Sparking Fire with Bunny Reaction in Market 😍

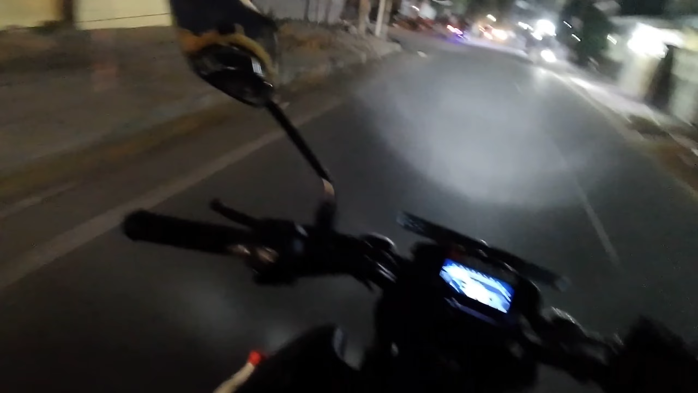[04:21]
उतना पब्लिक नहीं है यार, नहीं तो जाम मिलता था ये रोड पे। हेलमेट का शीशे लगा दूंगा गाइस।
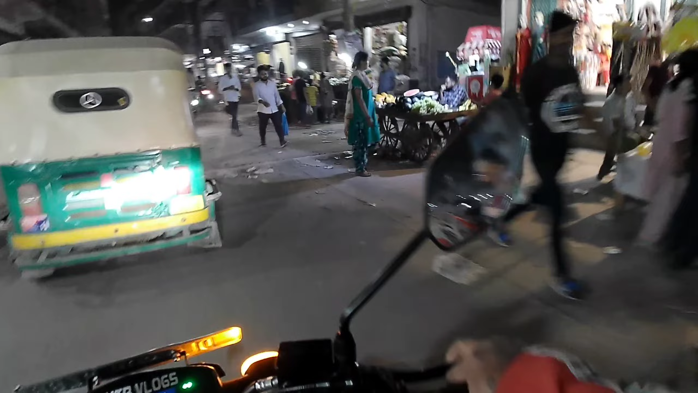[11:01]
देख रहा है भाई, गाड़ी में जाने वाला भी, बाइक में चलने वाला भी, सब दिख रहा है। A few moments later.